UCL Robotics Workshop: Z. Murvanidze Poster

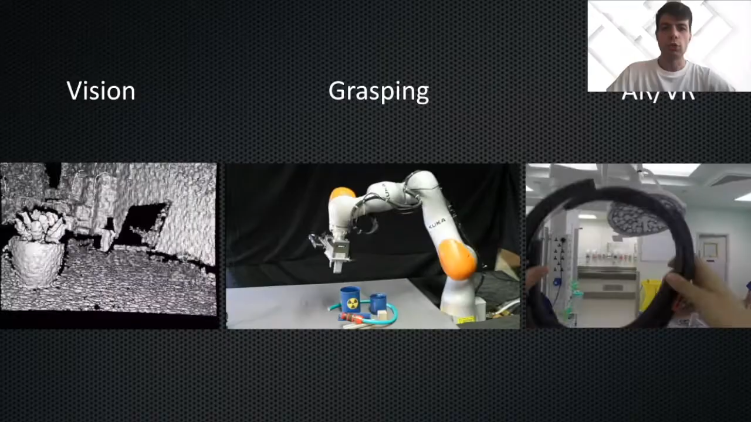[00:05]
It is often used in robot vision, grass planning, virtual reality, and gaming applications.
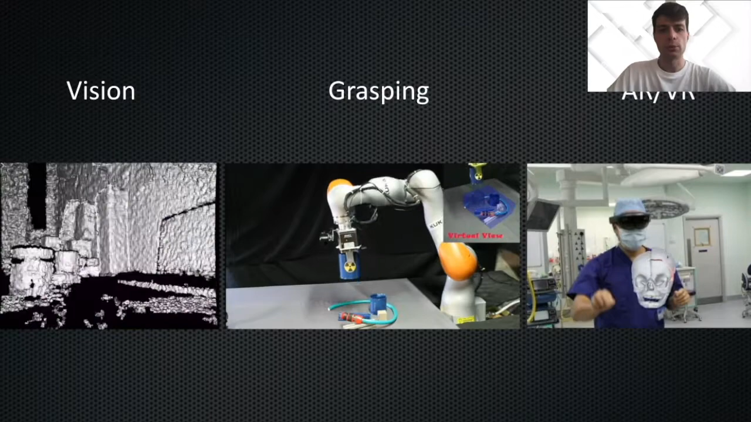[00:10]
Real-world objects can be observed using devices such as laser scanners or robot tactiles and converted into a point cloud representation. Such observations often vary in sampling density, presence of noise, number of outlier points, and etc.
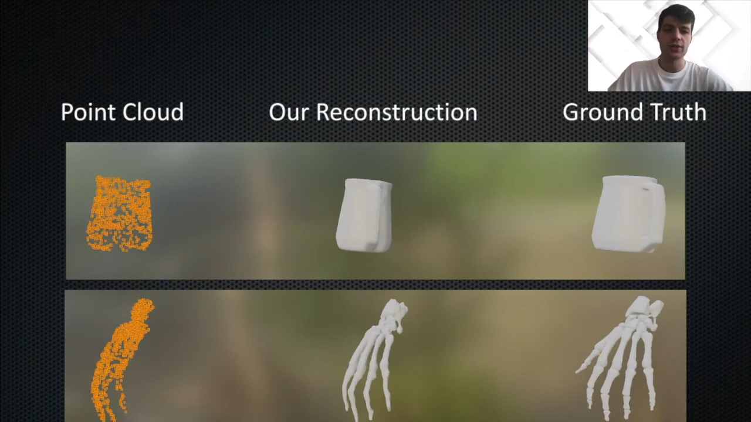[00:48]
our approach can quickly regress 3D surfaces from sparse subsamples of the initial observations, and for graphics-heavy applications,